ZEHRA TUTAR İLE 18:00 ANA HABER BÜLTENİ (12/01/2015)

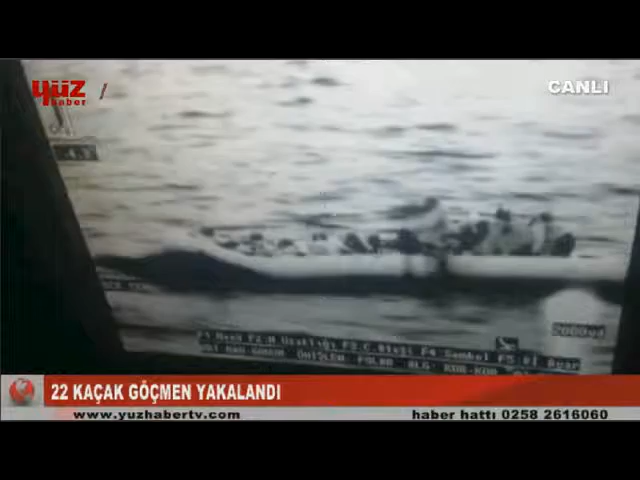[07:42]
Didim Tekaş Burnu batısında tespit edilen düzensiz göçmen grubu şu anda durdurulmaya çalışılmakta. Termal kamerayla izlemekteyiz. Yaklaşık 30 göçmen bot üzerinde.